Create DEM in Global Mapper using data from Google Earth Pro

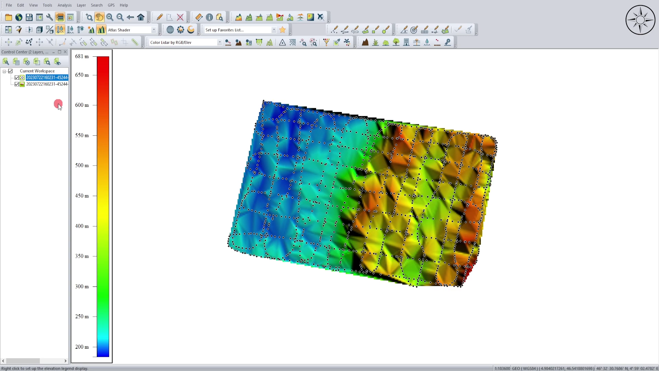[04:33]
elevation model now we are going to export our digital elevation model in order to use it in other gis software go to files and go to export and
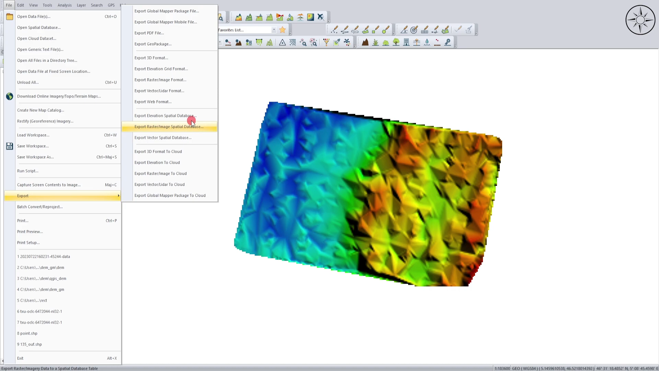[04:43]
then click on export elevation grid format i will go with youtube click
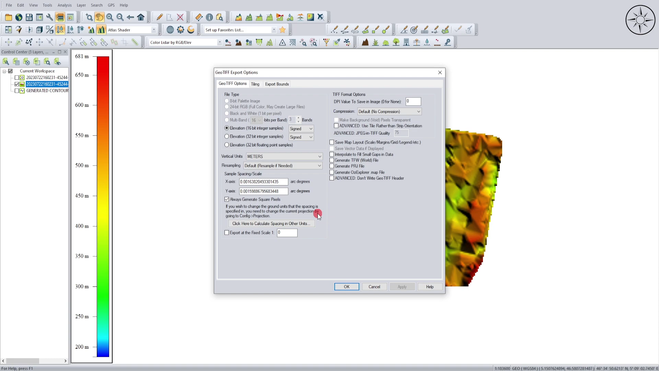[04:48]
on okay and just click again on okay now you can name your dm